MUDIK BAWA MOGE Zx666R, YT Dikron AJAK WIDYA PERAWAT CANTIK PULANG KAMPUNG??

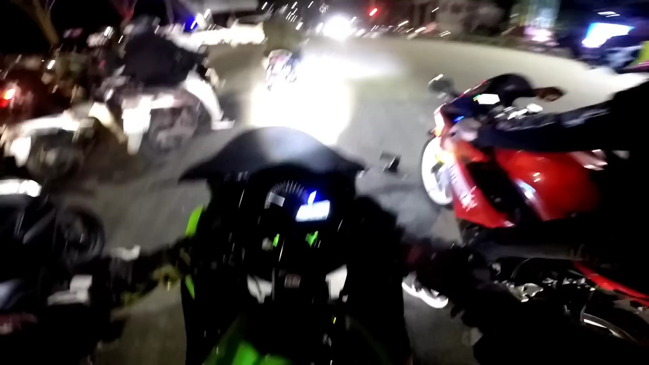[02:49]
kita mau lewat ramah panjang apa langsung mau lurus aja langsung yaudah
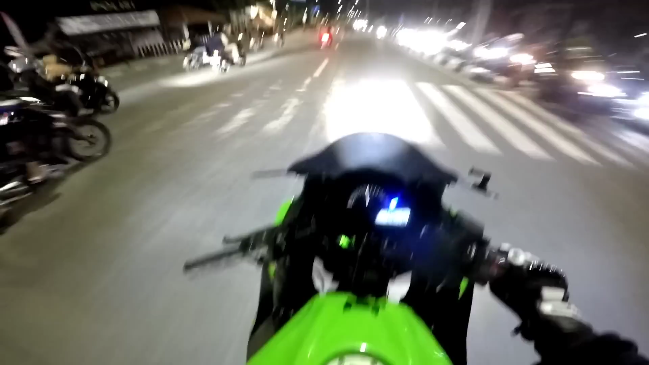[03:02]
tapi itu hampir ini cuy, karena kalau di Kalimalang kan jalankan cuma dua arah doang kan dua jalur doang kan nah, ada orang di tengah-tengah gue enggak-enggah awalnya sebenernya sih udah ngecon ketutupan gitu loh ada-ada motor di tengah ternyata motor pelan-pelan di tengah nih ternyata di depannya dia tuh orang mau masuk ke gang jadinya ngagokin pas ngeram maksud gue tuh gitu